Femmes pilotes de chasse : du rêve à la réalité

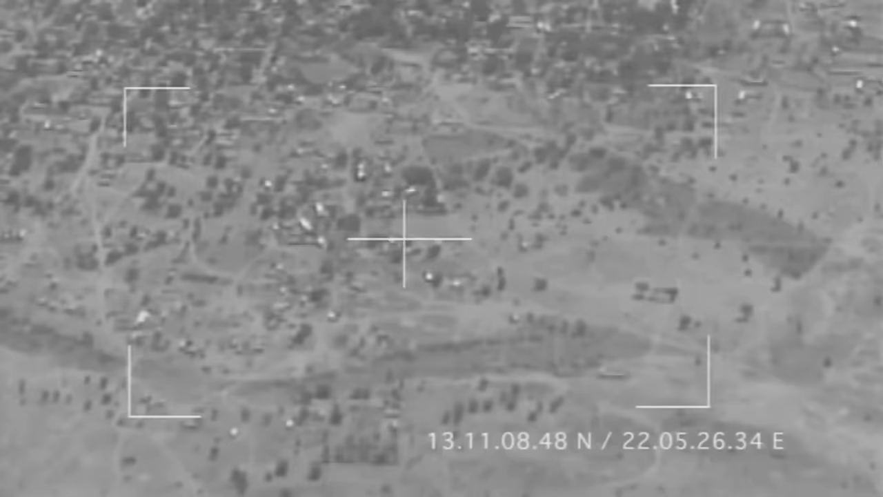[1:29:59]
Pendant une heure, l'appareil photo du Mirage balaye la zone à la recherche de regroupements de véhicules suspects.